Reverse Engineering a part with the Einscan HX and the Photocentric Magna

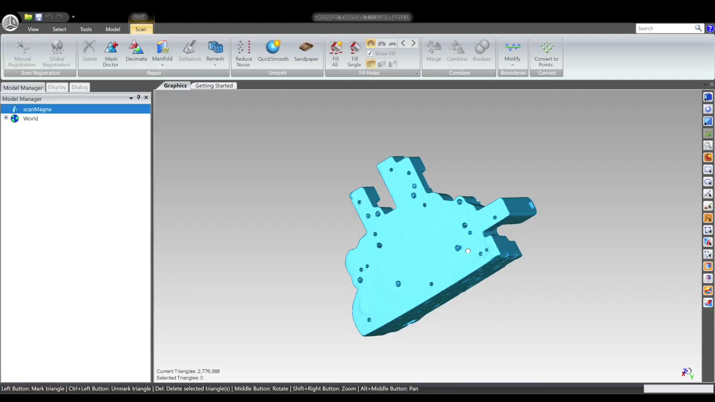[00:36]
Now that we're in GeoMagic, I can use the Mesh Doctor to make sure there are no inaccuracies in the model.
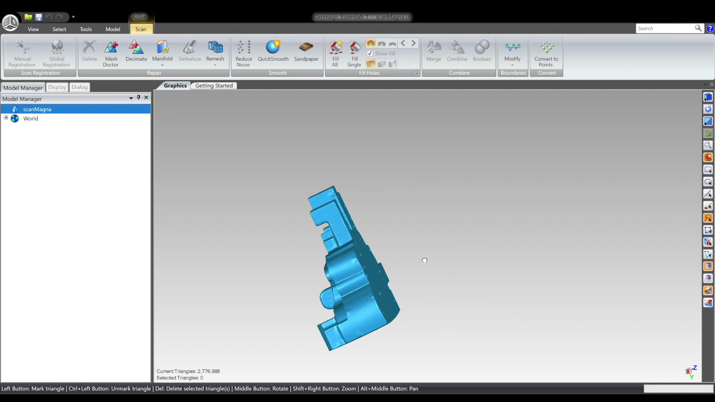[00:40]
I'm going to do that now.
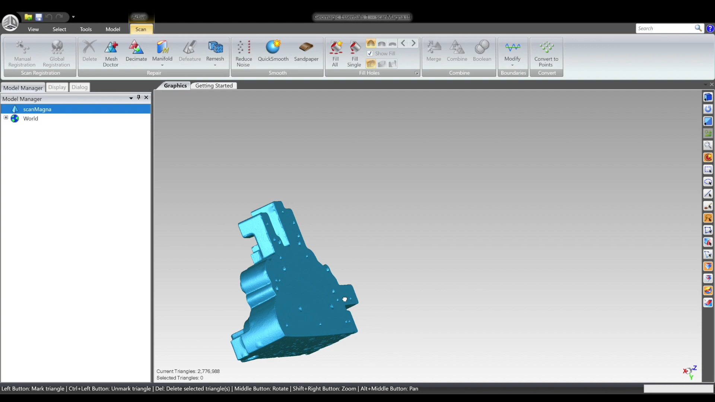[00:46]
Once I've got the model in, go to model and start aligning planes.
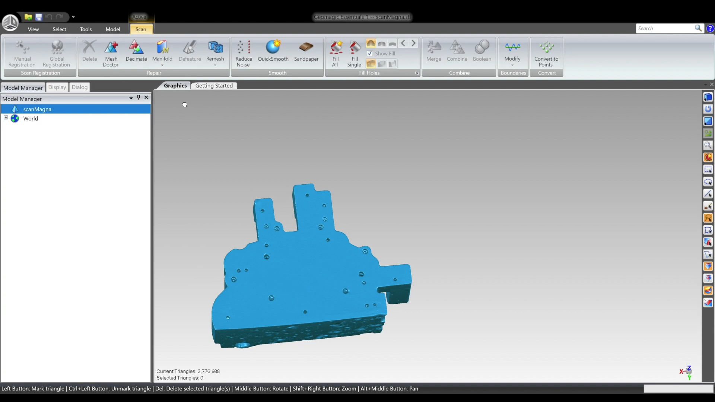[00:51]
That is the best fit for this.